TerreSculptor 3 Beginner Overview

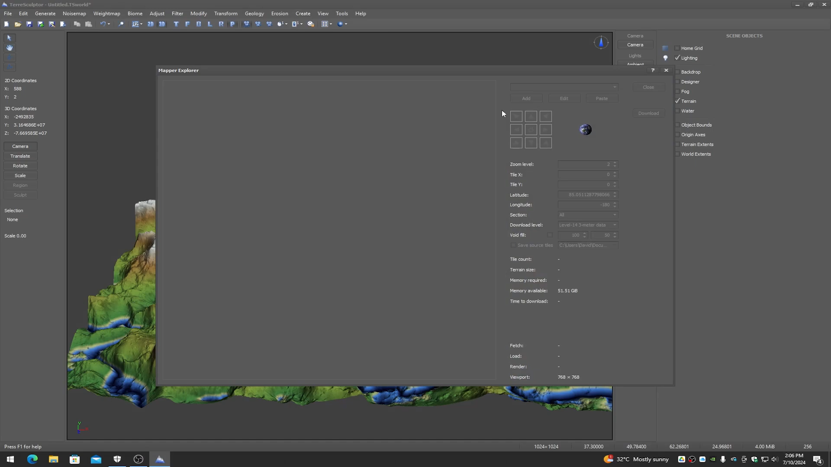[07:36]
which the mapper lets you actually search around the world and find various terrain areas that you want to download as digital elevation models.
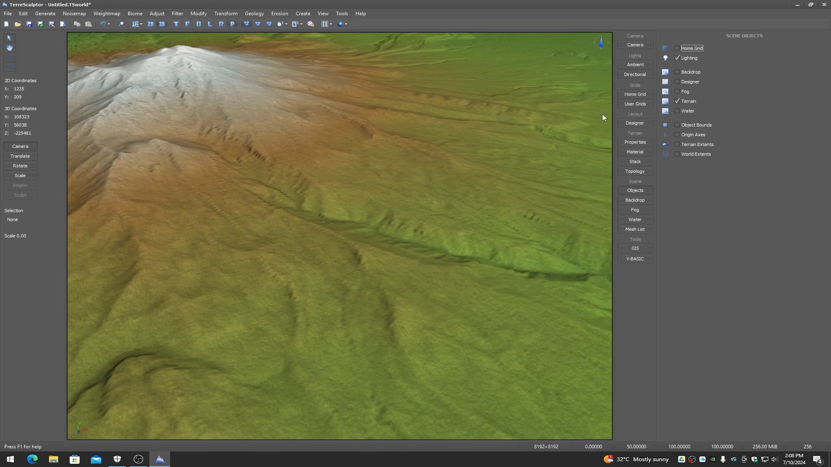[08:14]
There, now we've just downloaded Mount Shasta. Anytime that you import dem files or use the mapper to download a terrain, you want to go to the terrain properties, geoscale, and set the spacing to the GIS values. That will actually set your terrain so that it is the real world scale in the editor. Anyway, that's basically the next menu, of course, is the viewport stuff, which just basically turns our compass and tripod off and on and gives us statistics.
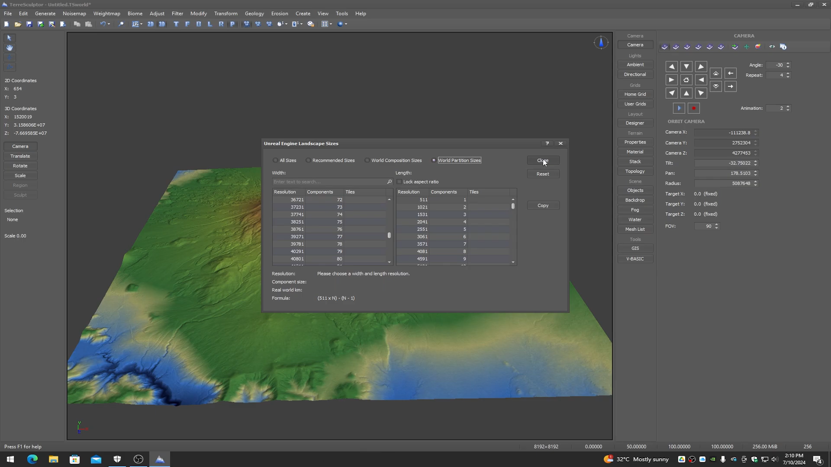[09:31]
all of the valid world partition sizes are here so that you don't have to do the math by yourself. And you can use these values in the resample and crop dialogs so that you get actual correct valid Unreal Engine 5 landscape sizes. Now, if we look at the function panels, the top button gives us the camera. This lets me control the camera to do things such as move it around, move it to the home position. I can actually tilt it and pan it and stuff here. I can actually animate this specific camera so that it rotates. Then we get into the lights.
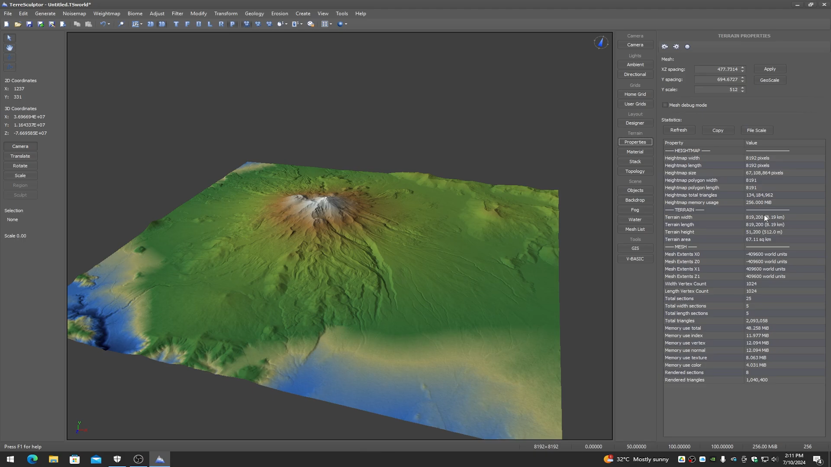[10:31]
to put mountains and things using the brush tools. Terrain properties gives us the properties for the actual terrain, of course. It lets us see what the terrain is in real world sizing, etc. Material lets us get into the material system so that we can actually choose auto materials or textures,
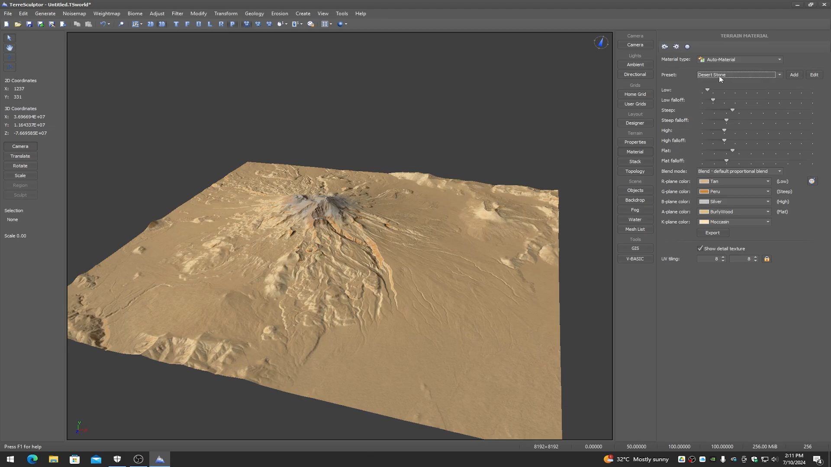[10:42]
color maps, color sets, whatever type of coloring we want to do on the terrain. The terrain stack is where we actually add devices into the terrain stack to be able to do non-destructive workflow.
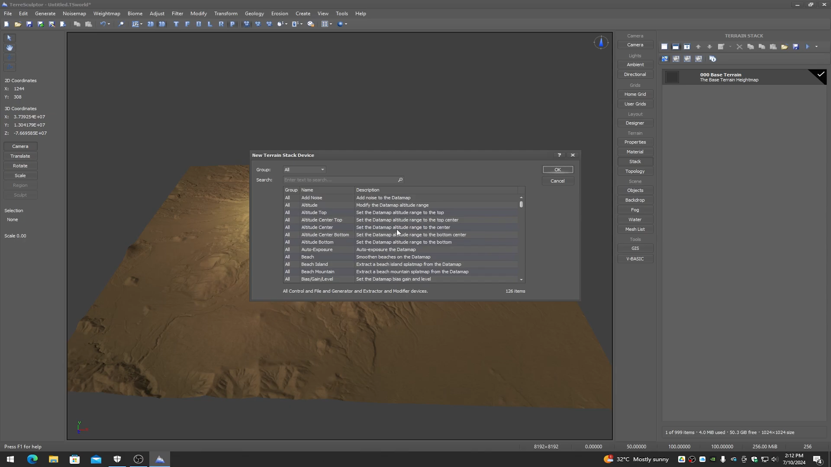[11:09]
So for example, if I wanted to put brushes on this terrain or I wanted to modify it somehow, but have the ability to go up and down the stack, recursively tweaking the parameters and adjusting it back and forth and rebuilding the stack over and over again in a non-destructive workflow is what that does. The topology tools are 3D tools that let you perform functions on the terrain, such as copying the terrain to a brush and then moving that brush to a new location and pasting it. For example, here I've just copied the terrain to a terrain brush.